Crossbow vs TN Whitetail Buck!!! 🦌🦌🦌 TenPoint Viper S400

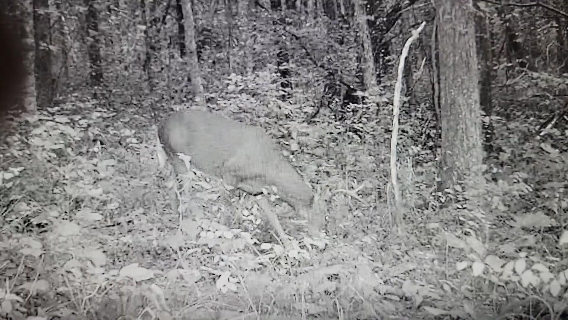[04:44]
on a completely different day so he was not going too far he was showing up in the morning and in the evenings but i saw him mostly in the evenings here but love having the trail camera footage of him here's another video of him coming into the camera straight on this this video this angle makes him look bigger when he's up looking at you like that but beautiful deer i love checking the trail cam videos but that's that buck right there walking
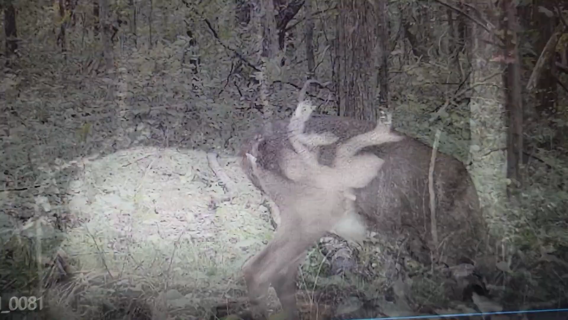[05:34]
here's another video of that buck this one was at four o'clock in the morning so good to see him but not as good to see him in the nighttime but that's that same
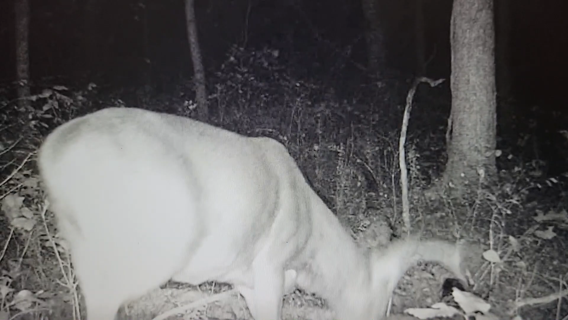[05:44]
buck again at four o'clock in the morning on a different day here's some video of some